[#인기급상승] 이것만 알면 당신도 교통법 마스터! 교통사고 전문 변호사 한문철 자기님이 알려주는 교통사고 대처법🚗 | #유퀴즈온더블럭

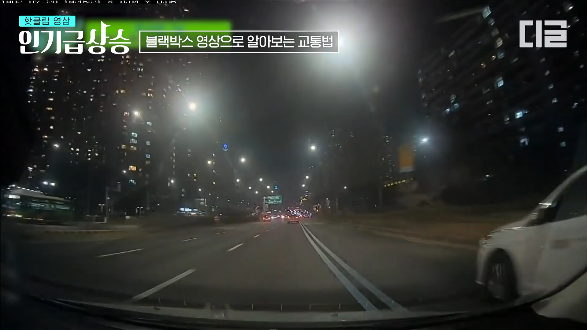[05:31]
왕복 8천의 넓은 길이죠. 정상대로 잘 가고 있습니다. 속도도 빠르지 않고요. 앞차랑 안전거리 유지하고 가고 있었는데. 그러네요.